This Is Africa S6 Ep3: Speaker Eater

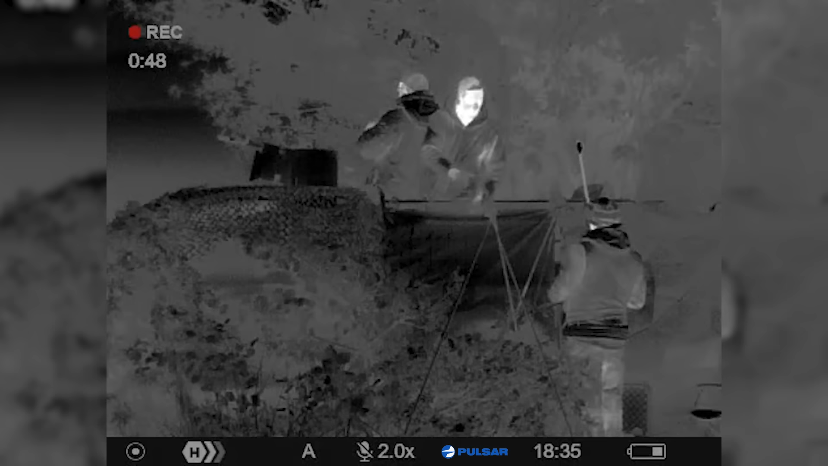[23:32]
And then I moved over in the darkness and handed the gun to Tim, who could see another hyena in the distance.
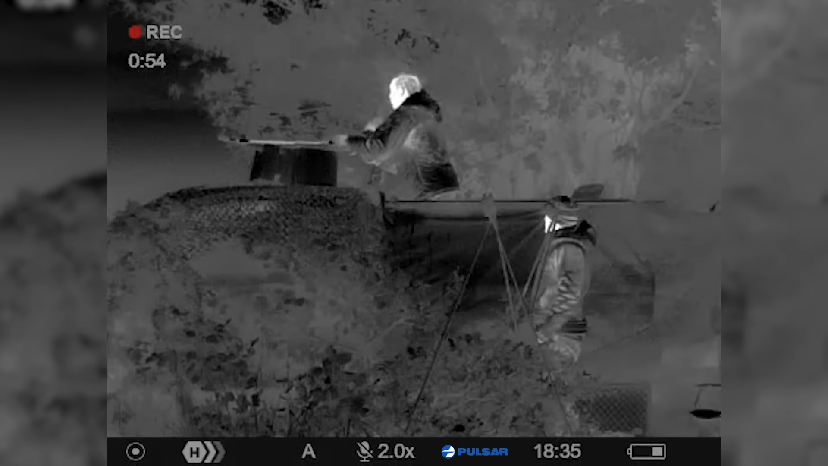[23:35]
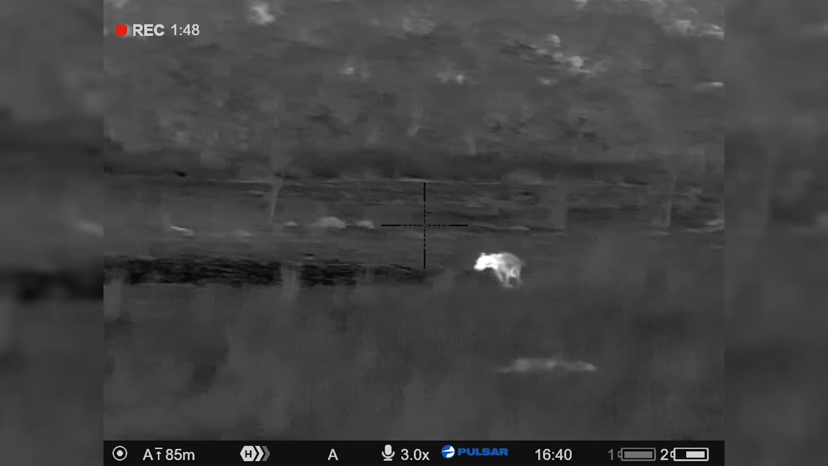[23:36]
He came in, Tim made a great shot on him.